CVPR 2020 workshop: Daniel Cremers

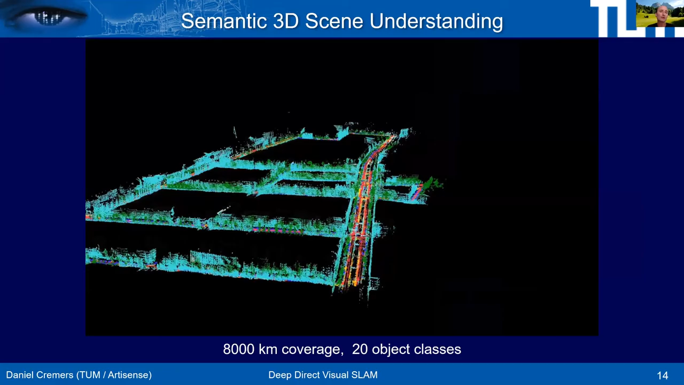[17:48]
For example, you can use deep networks to extract semantic meaning, and then reconstruct not just the 3D world, but also the semantic meaning of each point world.
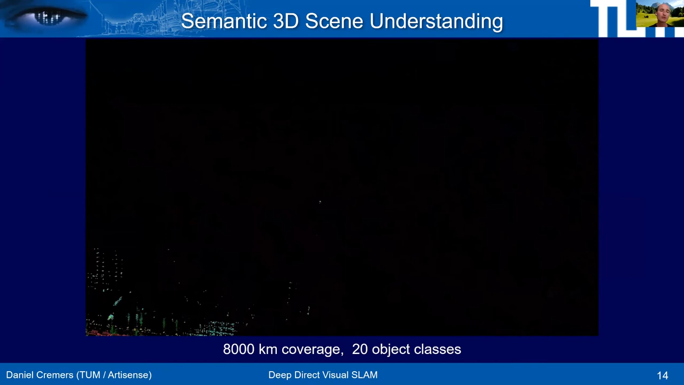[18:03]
What you see here are reconstructions that we achieved with our startup Artisense,
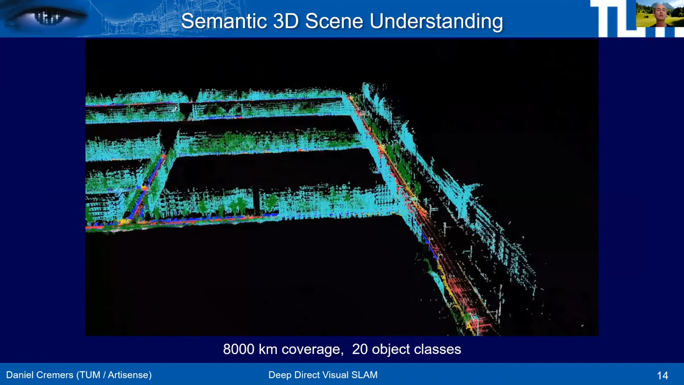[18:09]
where we deployed sensor systems that Artisense has been developing, that involve cameras in particular,
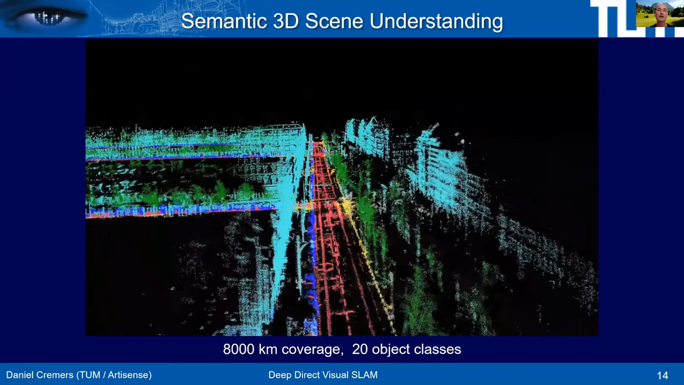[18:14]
but also inertial and GPS sensors.
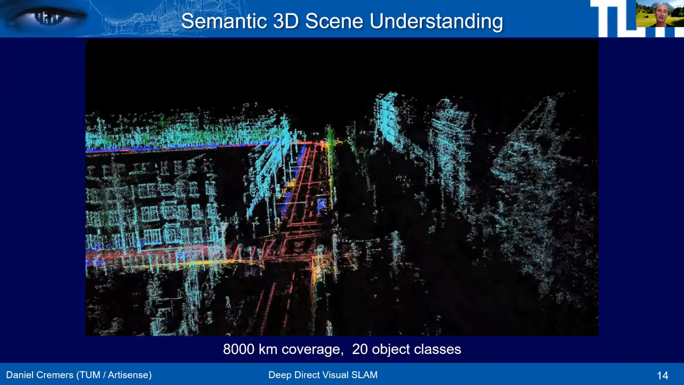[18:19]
And then we deployed this in a whole fleet of cars to recover very large parts of Berlin,
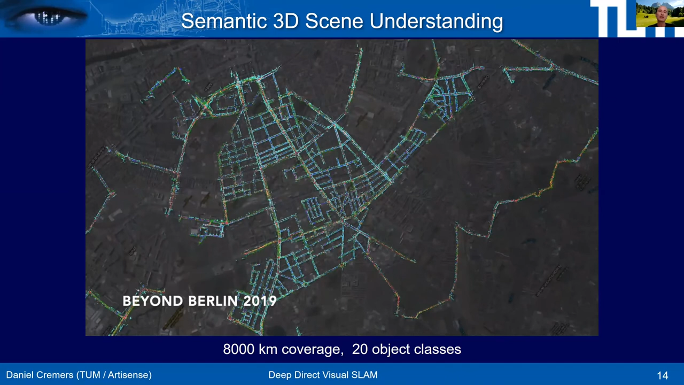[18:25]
here in a publicly funded project in Berlin with many partners, big industrial partners.
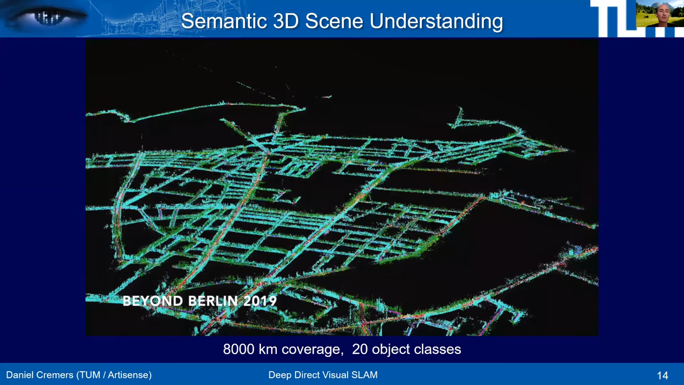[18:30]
We showed that you can run this from a fleet of cars and merge all of it in a large map of the world.
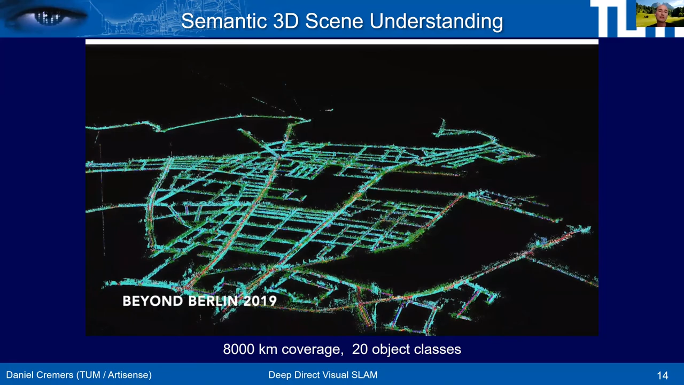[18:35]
Here, I didn't go into detail, but red is the drivable area,
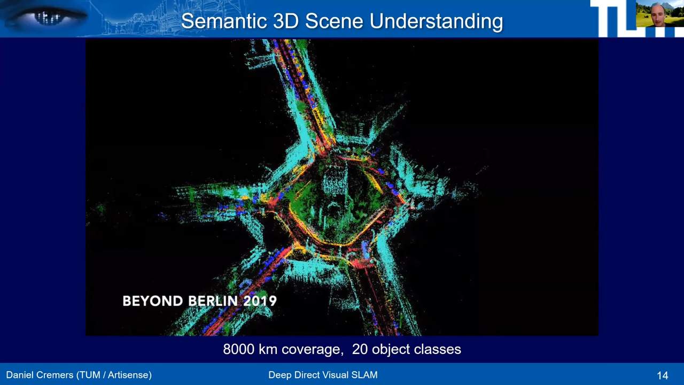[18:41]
blue is cars, vehicles, green is vegetation, turquoise is buildings. So you can distinguish typically about 20 classes, depending on what your training data offers. And we traveled a distance of 8,000 kilometers of coverage in total to reconstruct the world. This is in some sense, the main vision of Artisense is to deploy cheap sensory systems to recover semantic 3D maps of the world for driver assistance,
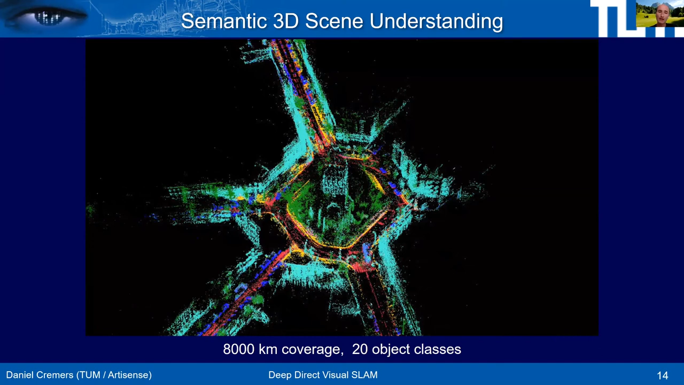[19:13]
for autonomous systems and self-driving cars.
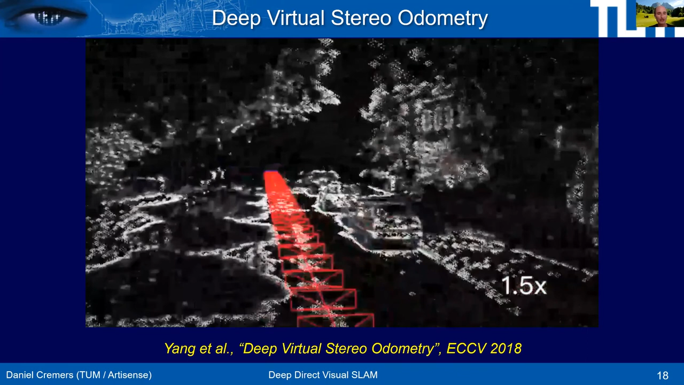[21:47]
And then we can recover, we can run the classical SLAM approach enhanced by a deep net prediction that assures that the reconstructions are consistent with what the deep network predicted.
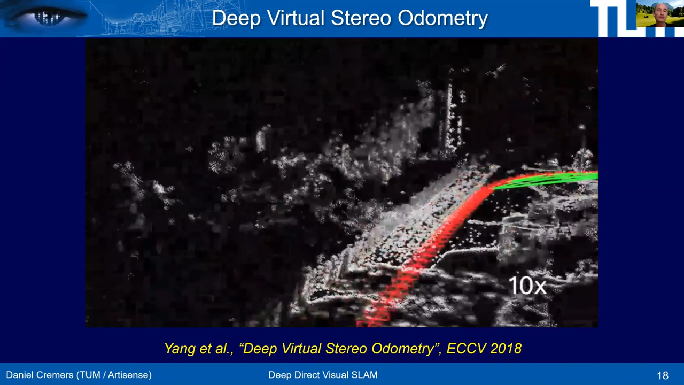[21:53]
And as you can see, we can recover very large environments and drive around with just one single camera and have essentially no drift.
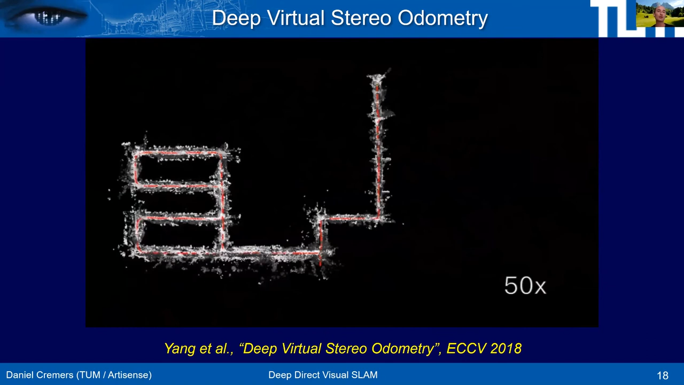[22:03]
This was for a long time, to my knowledge,